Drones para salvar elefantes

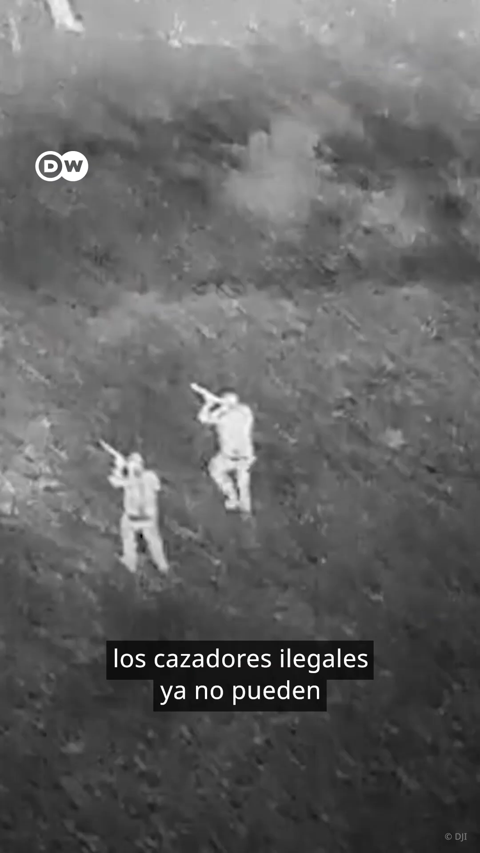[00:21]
And thanks to thermal imaging, illegal hunters can't hide in the dark anymore.